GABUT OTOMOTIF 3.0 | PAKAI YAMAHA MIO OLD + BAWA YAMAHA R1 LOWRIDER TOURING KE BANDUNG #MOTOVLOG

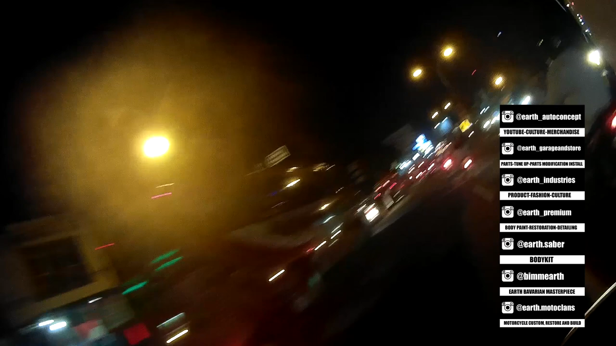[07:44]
So kita pede nih sekarang nih akan nyampe touchdown Bandung guys.
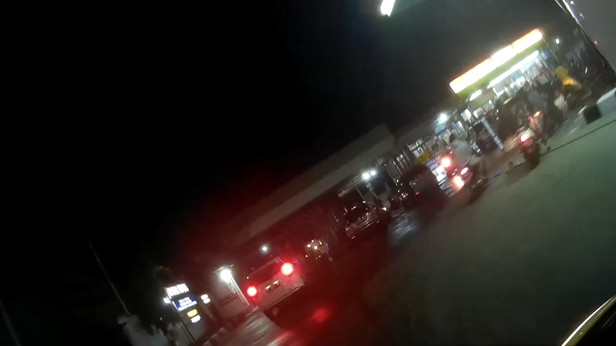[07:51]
Dan mobil-mobil teman-teman yang lain juga sudah ada di sini guys.
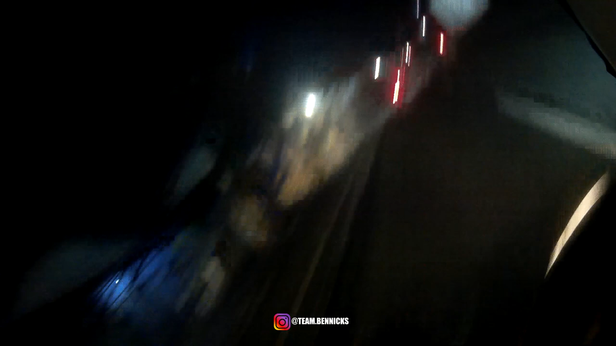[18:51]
Dan ini balik lagi nih, di depan masih ada Mr. Black Wolf yang tadi ngoceh-ngoceh dia. Karena kebeneran ya ini dia boncengan ya,